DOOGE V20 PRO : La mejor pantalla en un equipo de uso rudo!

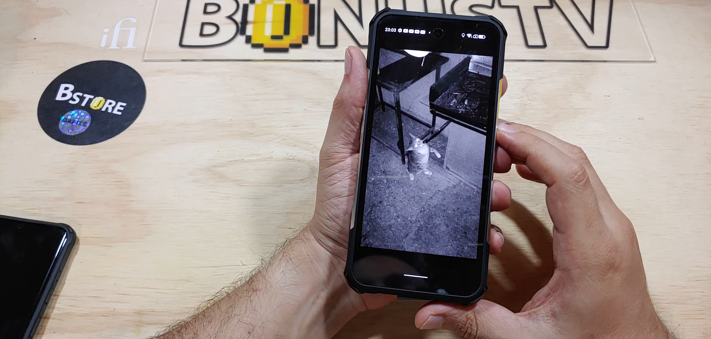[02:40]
Vichir Raul Cámara completamente nocturna Infrarroja Funciona a veces A veces enfoca A veces no Y aunque la función Está ahí Pues Qué te digo No